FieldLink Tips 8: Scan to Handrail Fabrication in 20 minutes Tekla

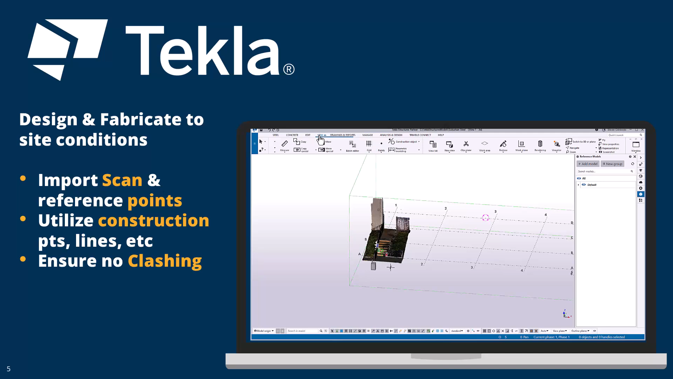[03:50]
So once that data is on my C drive, I'm going to want to attach the point cloud, the E57, with the, in the cloud area, and then attach that DWG. And you can see everything came in at the correct base point and actually orientation.
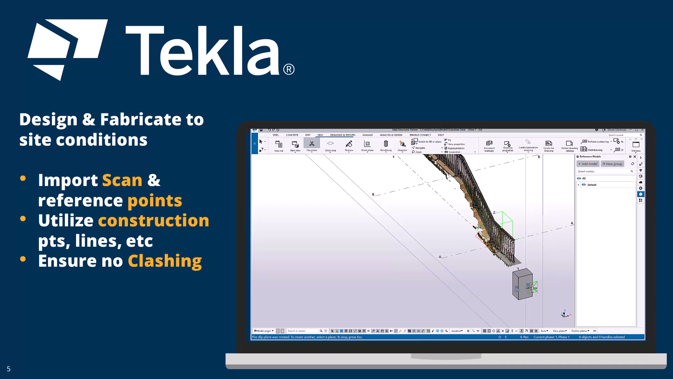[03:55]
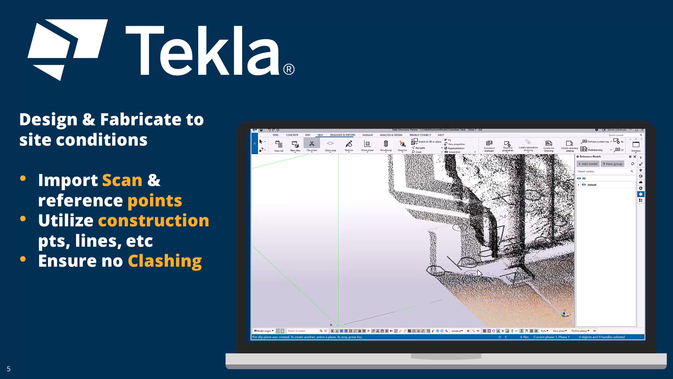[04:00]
It's easier to use clip planes and you have to use clip planes within Tekla, you have to have a component to pull off of.
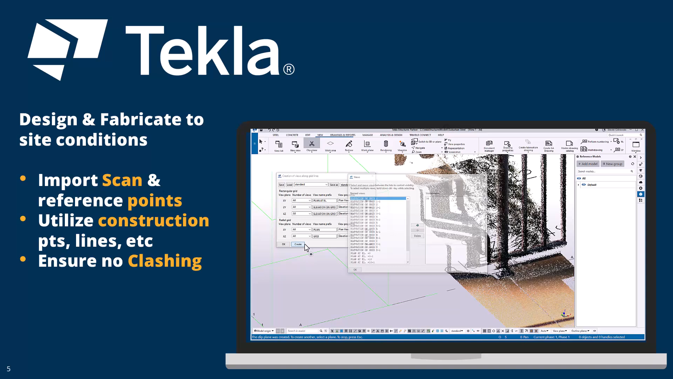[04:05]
So create a generally like a little column.
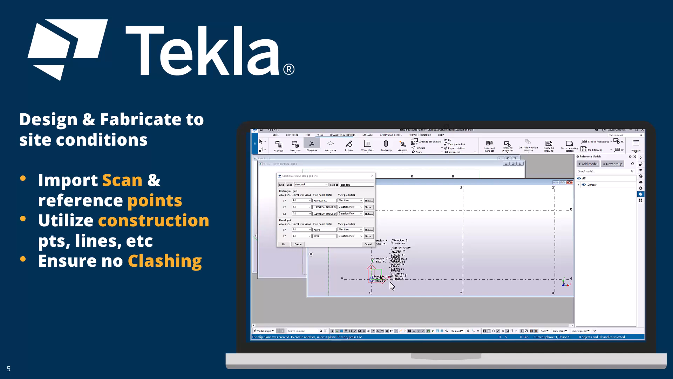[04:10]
And then because everything's already in the correct orientation, I can pretty quickly use my preset views to create elevation and column lines. And then you can actually see there, I can go in and start to actually design those stanchions to match the same height as the other
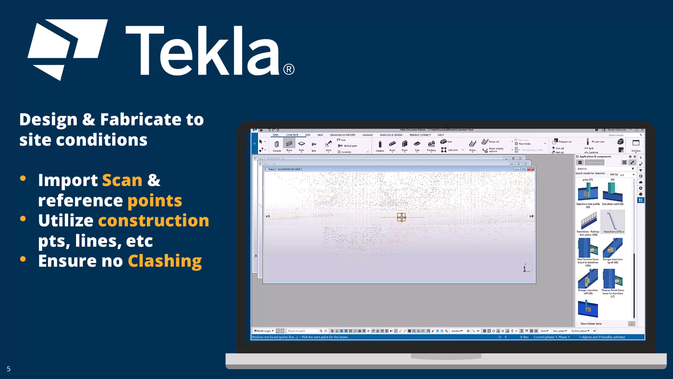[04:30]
handrail that is there. I can pull in off those points. And that's where it makes it a little bit easier.
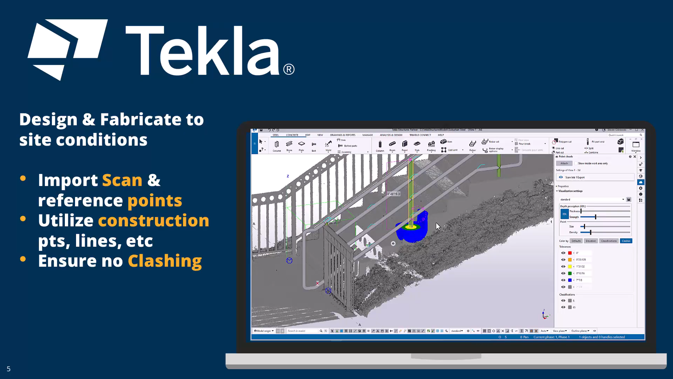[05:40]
It is away from the model. So I can actually start to generally view where that could clash.
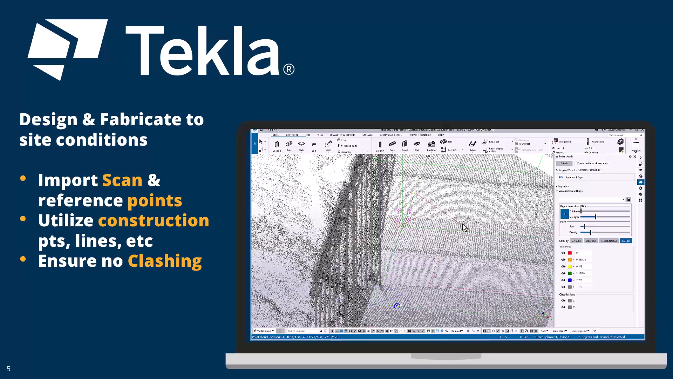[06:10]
You can see, I can change that and then start to see how close is that. It's actually within a quarter inch, probably too close for me to want to design something there. I would essentially want to move that up.